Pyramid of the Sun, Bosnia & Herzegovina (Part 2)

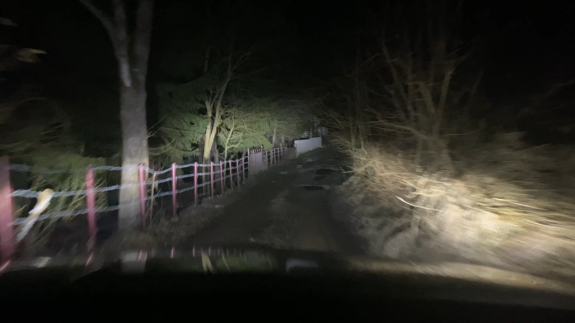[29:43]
this is the road that google maps has brought us to and we're not on our way to another sphere we're on off to serbia long long drive four hour drive at one point we were on a highway and now we're avoiding dogs on roads like this